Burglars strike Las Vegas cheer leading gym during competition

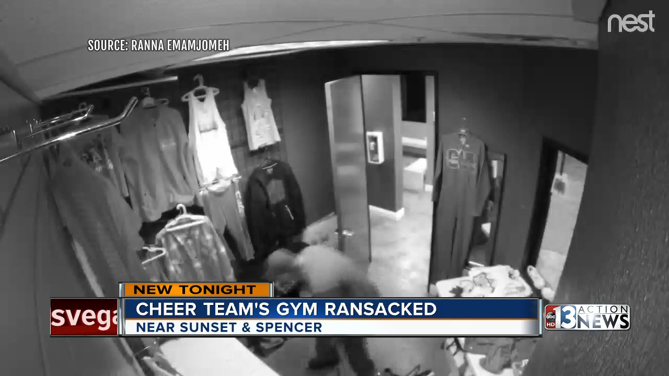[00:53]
While the man wearing a hooded sweatshirt knocks down the cameras, another man remains off camera just out of focus directing him.